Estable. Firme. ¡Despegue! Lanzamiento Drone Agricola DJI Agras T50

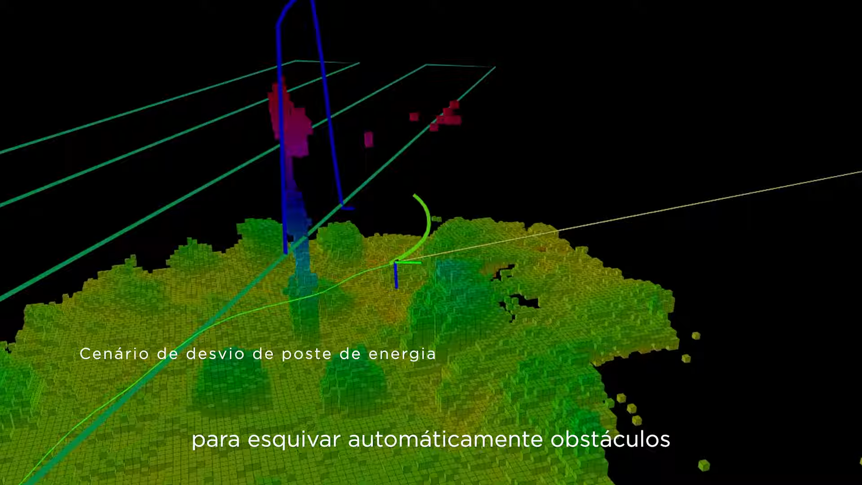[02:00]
Puede detectar con precisión el terreno y representar obstáculos en detalle para esquivar automáticamente obstáculos y hacer un seguimiento del terreno en pendientes pronunciadas.